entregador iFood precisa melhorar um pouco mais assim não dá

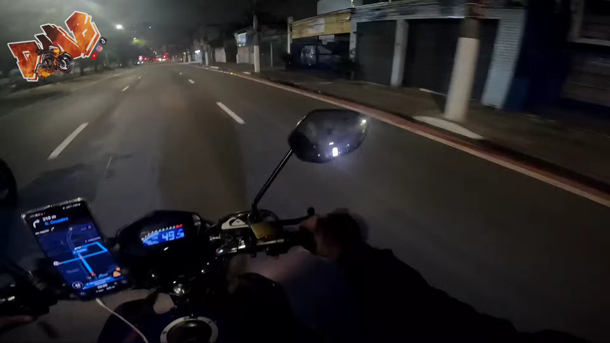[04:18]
É assim que funciona. Eu pensei que não tinha nem dado a seta, mano. Você vê que a seta tá ligada e do nada o cara... Bom, galera. Cheguei aqui no cliente, tá?